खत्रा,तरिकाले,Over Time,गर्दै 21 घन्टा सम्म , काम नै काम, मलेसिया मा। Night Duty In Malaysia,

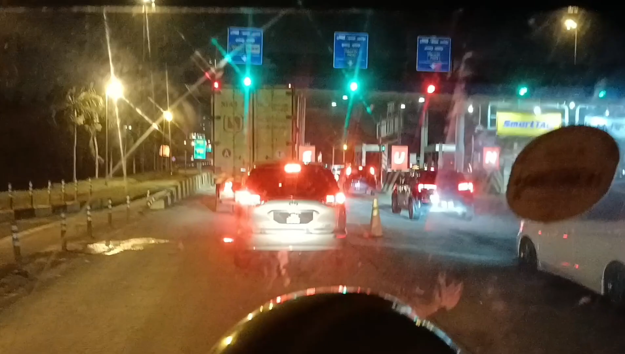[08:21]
यहाँ चाहिँ नेपालको ट्याक्स भने जस्तै यो चाहिँ यो हामीले रोडमा हिँडेको ट्रोल तिर्नुपर्छ कति देखाउँछ है त हाम्रो अब अगाडि अलिक गाडी पनि छ यो
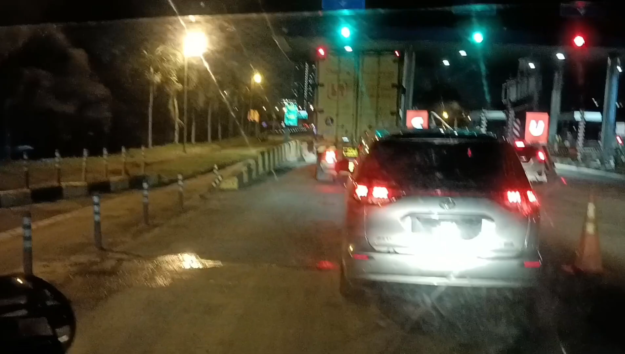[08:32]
ट्रोल चाहिँ नतिर्कन अगाडि छिर्नु पाइँदैन कुनै पनि गाडीहरू मोटरसाइकल चाहिँ लाग्दैन अगाडि ठुल्ठुलो लोरी कारहरू छ हाम्रो गाडीलाई कति लिँदो रहेछ
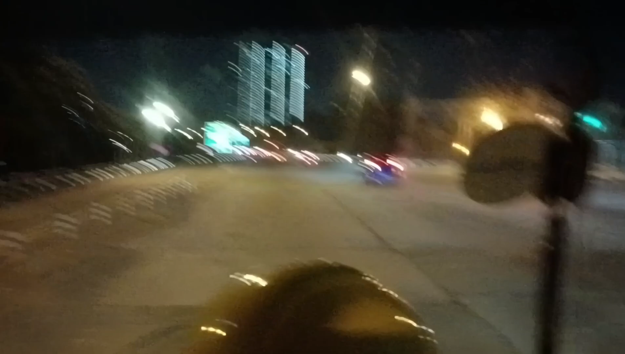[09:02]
ट्रोल तिरिसकेर हामी अगाडि पास भइसकेछौँ गाइस
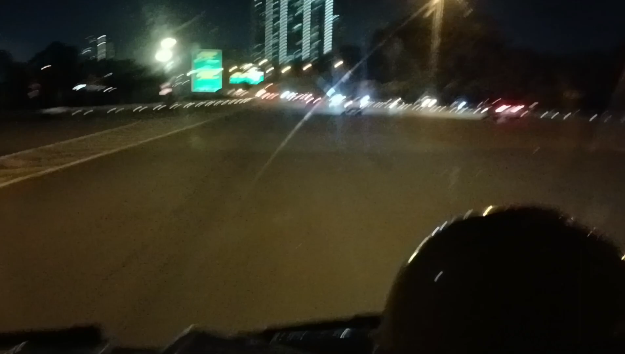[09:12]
अब हामीले काम गर्नुपर्ने मार्केट आइपुग्न आँटेको छ ल अलरेडी गाइस हामी चाहिँ यो तेब्राउ मार्केटमा आइपुगिसकेको छौँ अब यो तेब्राउ मार्केटबाट
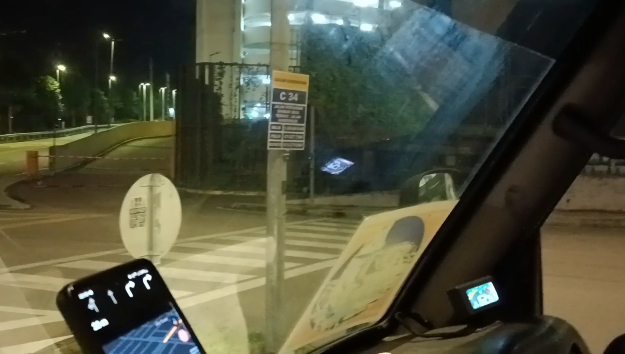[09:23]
यो गल्लीमा गाडी हालेपछि चाहिँ सरासर माथि जाने है त तेब्राउ मार्केटमा आइपुगेको छ गाइस गाइस
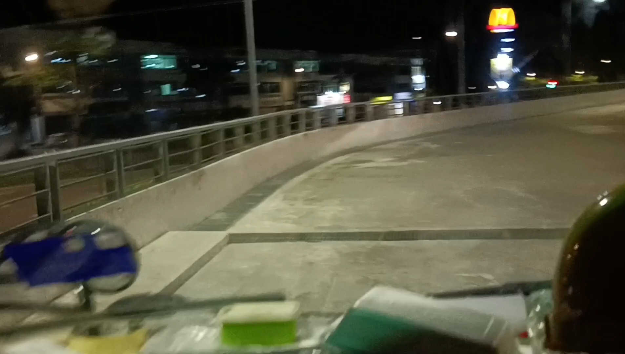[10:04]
तेब्रो मार्केटको उकालो है गाइस मार्केटको माथि पनि